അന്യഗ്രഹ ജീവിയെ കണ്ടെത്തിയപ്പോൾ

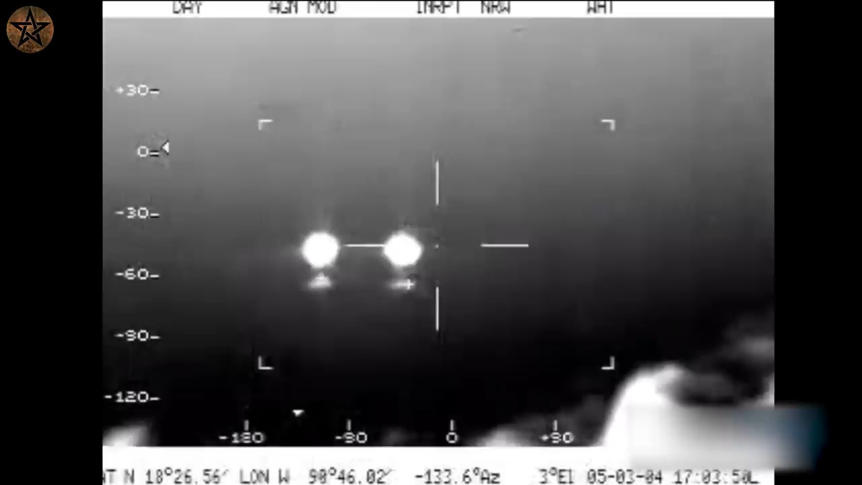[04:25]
नमबर 5, मेक्सिकेन एयर्फोर्स वीडियो, 25.14 मार्च अंजिन, मेक्सिकेन एयर्फोर्स,
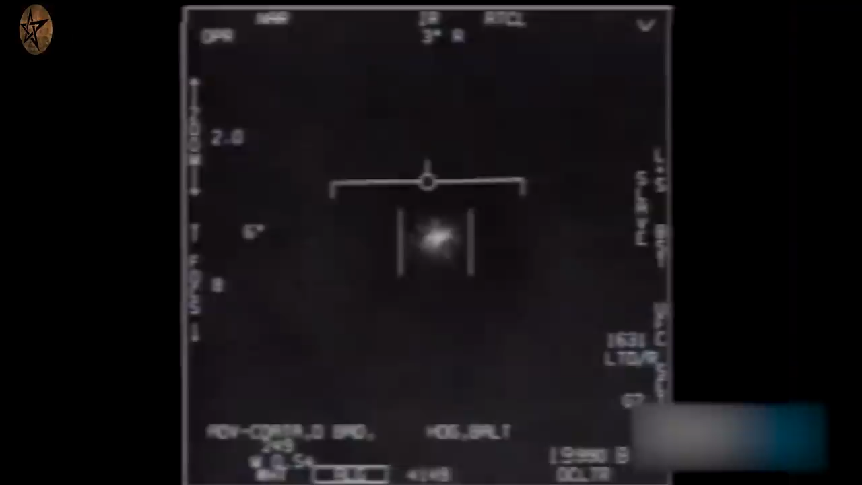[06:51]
US ने वीवटे एरडार सम्विधानेंगल प्रयोजने पिट्ट्टिकोंड आणे इदने दिरिष्चिंगल पकर्त्ती इरिक्युनुदु इद त्र वेगदैल अल्ला संजरिक्युनुद एंगिलुम अत्र कृत्तिमायी रीथील इदिने पिन्दुटुरुमार्यों
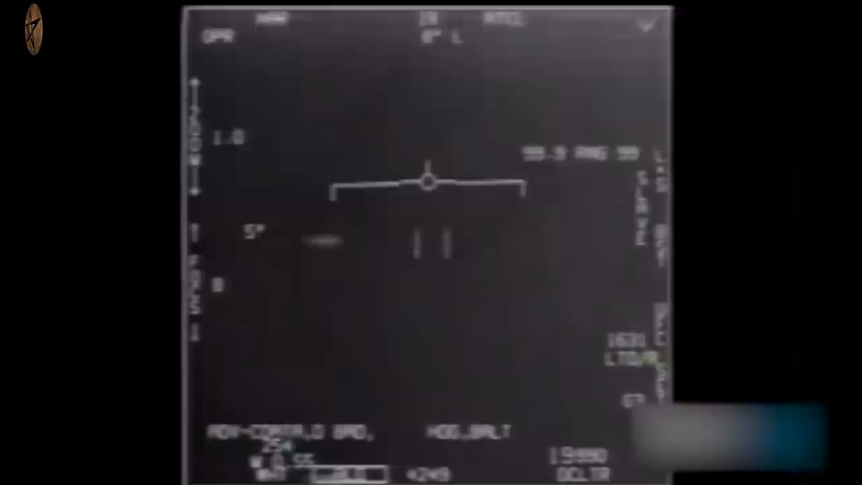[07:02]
दिरिष्चिंगल रेगपेट्ट्ट्टुवान साधिचिरु निल्ला एंगिलुम इदने आस्पतमाकी निर्वधिये पड़नेंगल पिन्नीड नाडथ्ट्टुकों
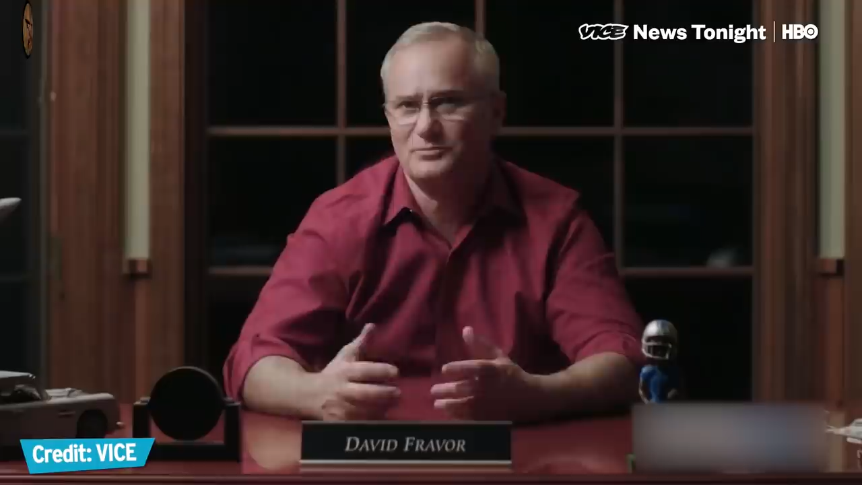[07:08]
इवंडाई एंगिलुम इद एदि रीथीलुळुळ वस्सुवानननों आदे एंगने रूपंगोंडों आर्कुम्दने मनसलाईट्टिला
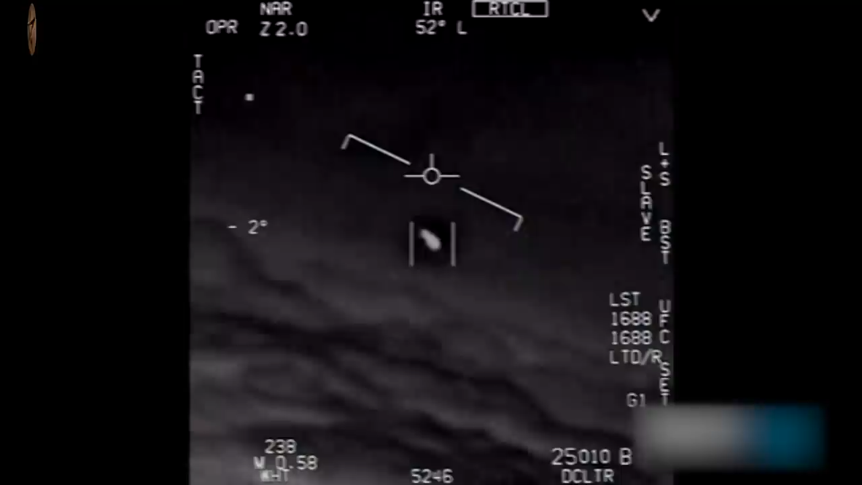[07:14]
नमबर वण जिम्बाल उस डिपार्ट्मेंट ओफ डिफेन्स कंडथ्ट्टुकों इरेगोपिट्ट्थेंगी जेधा मट्ट्यर्यु अक्ण्याद वस्सुवान इवड़न साधिक्युनुदु फ्लोरिडगे
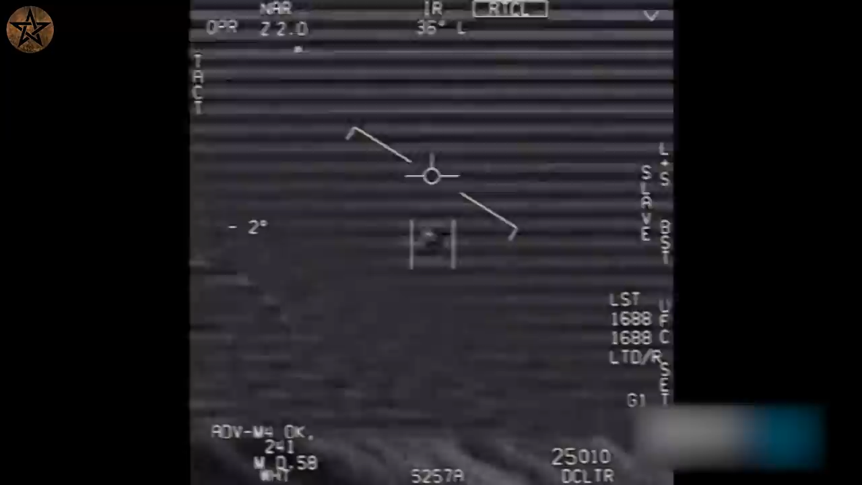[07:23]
समीबत उल्ला बूप्रदेशित्रुड वड कडननुपुगोन रीधी लाण इवस्सुविने काणुवान साधिक्युनुदु रंडायर्थी पधनजिलाण इसम्भों रेगोपिट्थी इरिक्युनुदु फ्लोरिडा तीरत्ति नड़त्रुला किड़कन कडल्ती रत्त आनवा विमान वाहिने कप्पल USS Theodore Roosevelt निन्दुम नेवी फैटर जेट्टिल अड़त्त दिरिष्चेंगलाण इवड नमक्के काणुवान
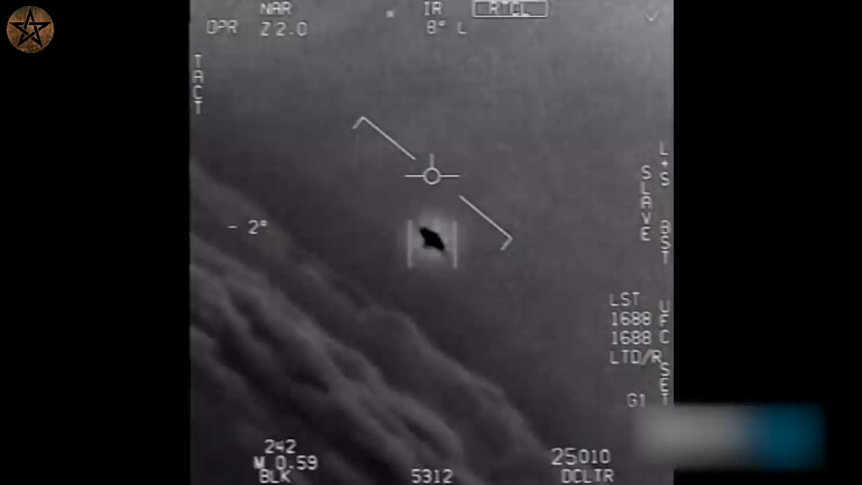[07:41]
साधिक्युन्दु नेवी इदरिष्चेंगल न्यासक्के काईमारुगुइम इवर इदुमाई बेंदपेट निरीक्ष्णंगल आरबिक्युवें चेएदु फ्लोरिडेल इद्धिरत्तिलुला निरवधिय सम्भोंगलाण